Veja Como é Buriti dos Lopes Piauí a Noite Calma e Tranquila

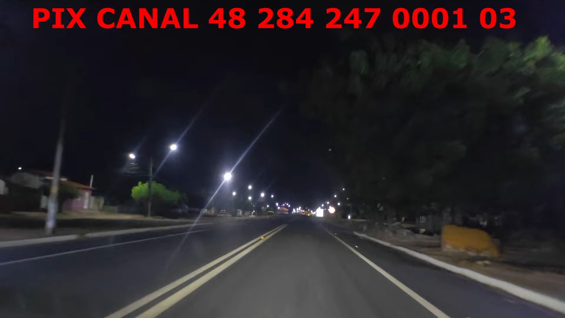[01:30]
Ainda nós temos lugares tranquilos. A grande maioria das cidades do interior do Piauí, que você pode andar de noite, de madrugadinha, com tranquilidade. E o rapazinho de bicicleta, ó, cidadezinha tranquila, pacata. E o povo pode viver com tranquilidade. Pode sair de casa com segurança.
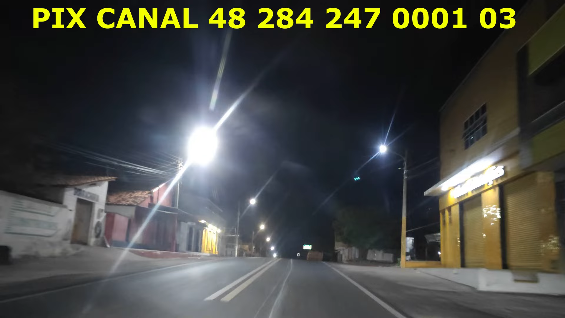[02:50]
ó, à minha direita, aqui, ó. Entra bem aqui, você já vai dar de frente, vamos. A Igreja Matriz, a Igreja Católica de Morinti dos Lopes.
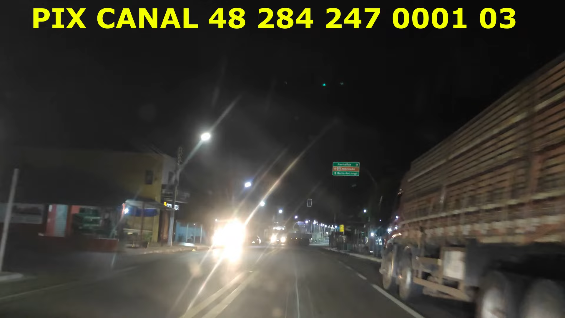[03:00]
Depois, em outra ocasião, a gente vai mostrar. Olha, barraquinhas ainda estão abertas, ó. E já passamos de 11 horas à noite. E, ó, como é que está bonito Deus, Lopes. Ó, deu vontade de seguir direto nessa avenida lá, ó, bem iluminada para lá, ó. Mas eu tenho que entrar para aqui porque eu vou para Parnaíba.
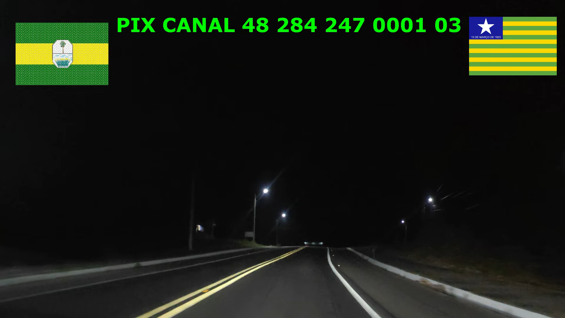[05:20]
E ali nós já encontramos o portal de saída. Quem vai saindo de Buriti dos Lopes para Luiz Correia, para Parnaíba. E quem vem de lá é o portal de entrada, né? Então de um portal a outro, de Buriti dos Lopes, a capital do arroz.